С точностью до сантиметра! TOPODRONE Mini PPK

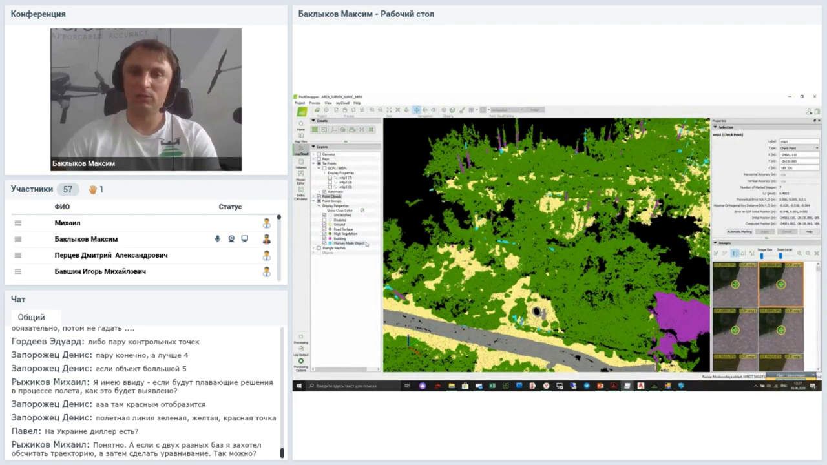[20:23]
Вот. И, ну, вручками это невозможно сделать. Ну, просто замотаешься, да. А вот горизонтальки построены, собственно говоря.
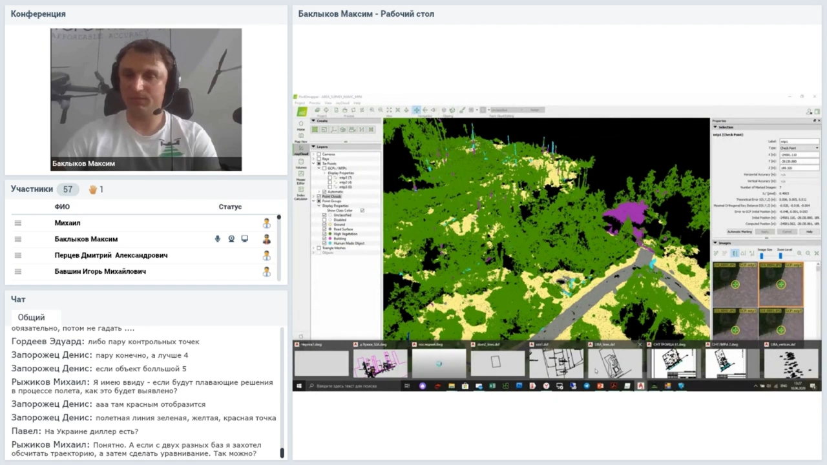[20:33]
Где они? Вот так мы сделали. Вот он, да. И вот они.